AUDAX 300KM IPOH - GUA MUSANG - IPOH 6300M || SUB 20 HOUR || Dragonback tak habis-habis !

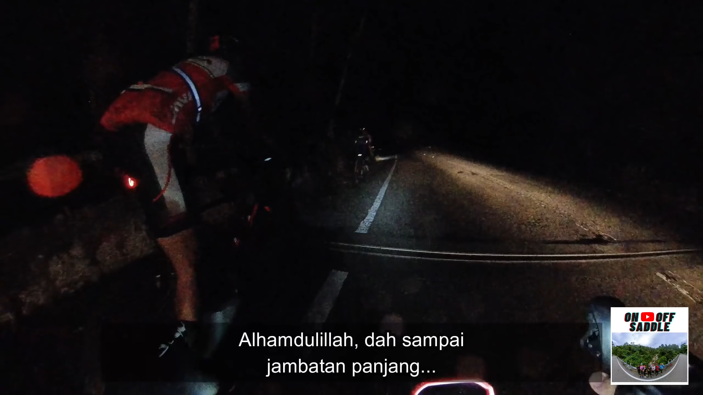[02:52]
Sejuk ya. Okeylah, alhamdulillah dah sampai jam macam panjang. 6:30. Boleh tahan eh. Ya, pisang se. Mana nama apa bang? Nama MK. MK dari Rawang kan? Ha, mana abang nama siapa? Faizal ni. Mirul. Mirul orang lama.
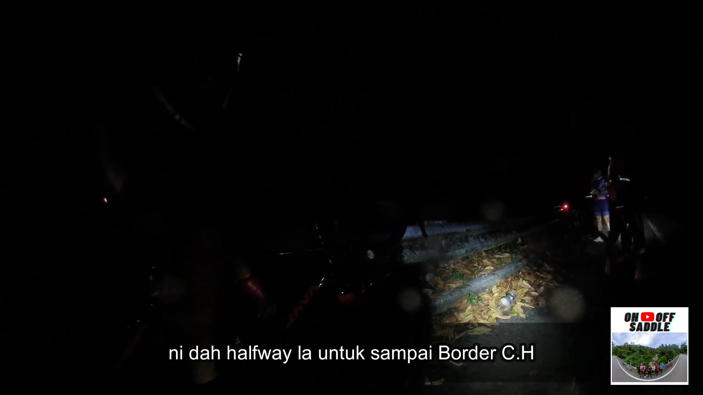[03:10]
Ini memang makanan dia. Ini dah halfway lah sampai border. Dah 10% complete lah.
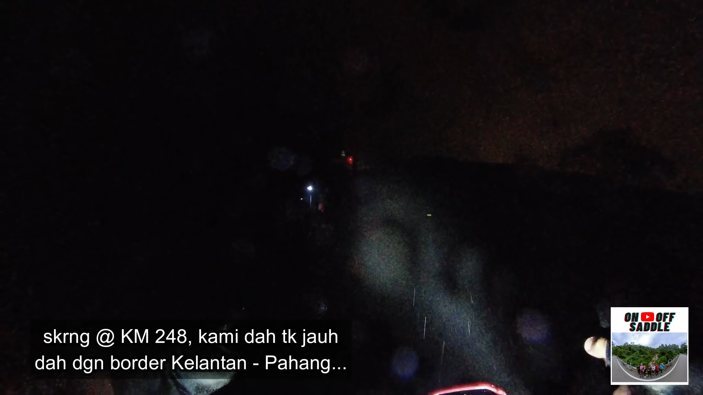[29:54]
Semakin dah 248. Kami dah nak sampai lah masjid lojik ni. Kami dah nak sampai border camera dah. Hujan.
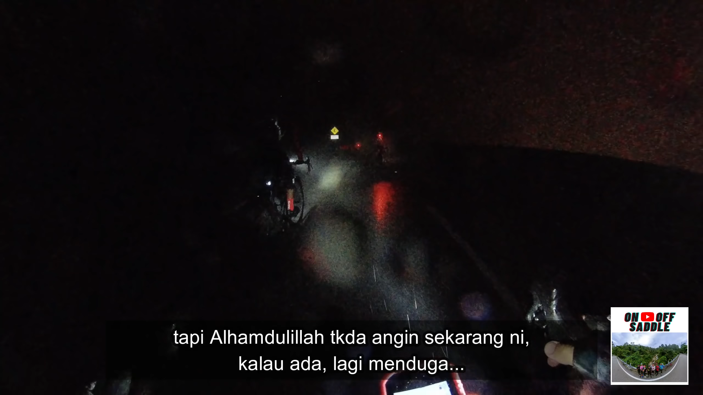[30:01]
Kelas kabus. Tapi Alhamdulillah angin tak ada lah. Kalau angin ni buka je pagi tadi. Kerah kan? Kerah dah.
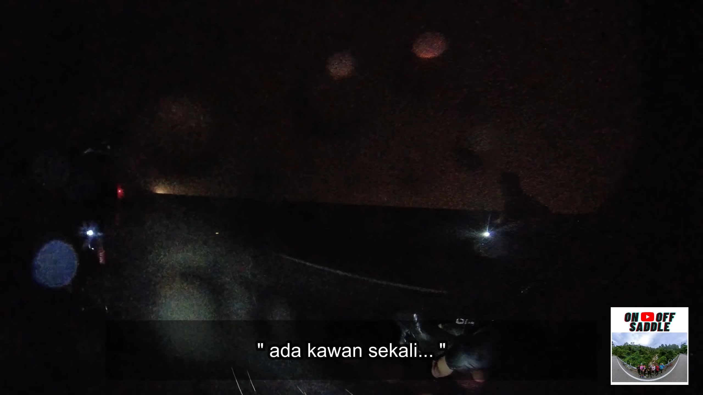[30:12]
Wah, seorang lah. Steady man. Dia dah dekat dah. Dia dah sampai border camera dah. Ada maintain macam ni. Lepas tu dia dah flat dah.
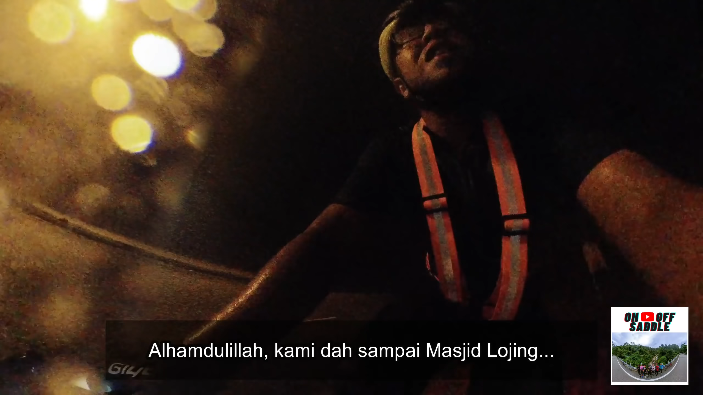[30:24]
Kami dah sampai di ujung.
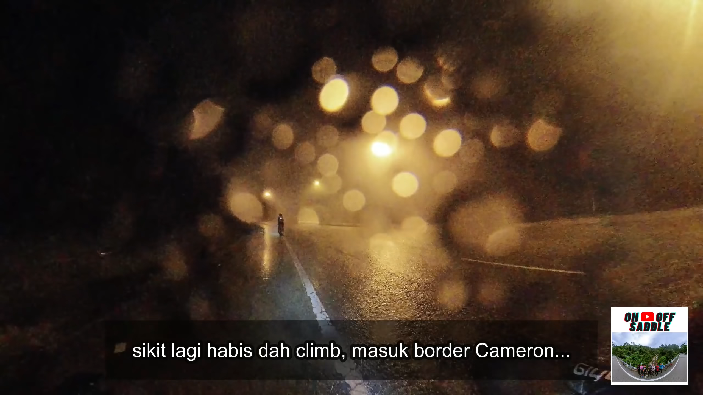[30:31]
Sekarang sikit lagi climb. Semua lagi amran.